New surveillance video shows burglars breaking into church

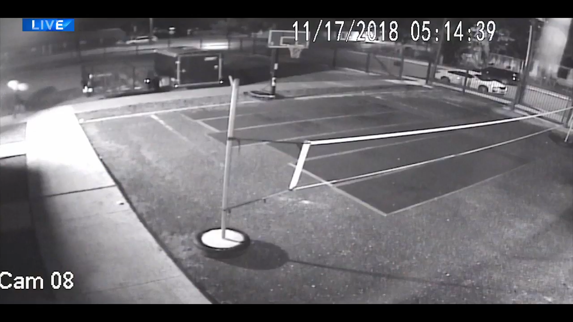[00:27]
Now, here's the surveillance video. You can see the suspects repeatedly go in and out of the church,
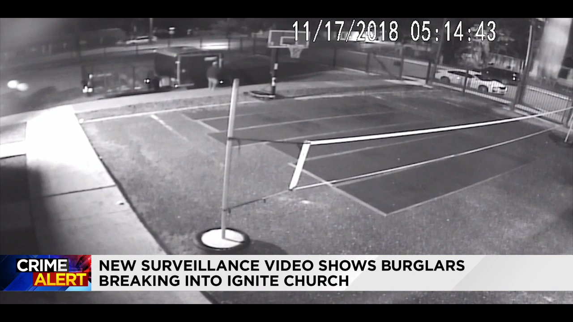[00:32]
carrying out TVs, TV monitors and computers. Pastor Manuel Donnell says the crooks tried prying the front doors open here, as you can see in this photo, but were unsuccessful.
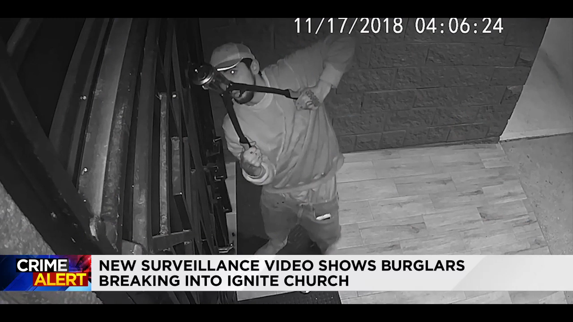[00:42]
So they got in by prying open the doors to the side entrance. Altogether, the suspects stole 12 monitors and three iMac computers from the main sanctuary. Donnell said, though, this put them in a bind and they have spent a pretty penny to get the equipment replaced. He said the church is not angry. The Bible says in Romans 5, it says that while we were still sinners, Christ came and he died for us.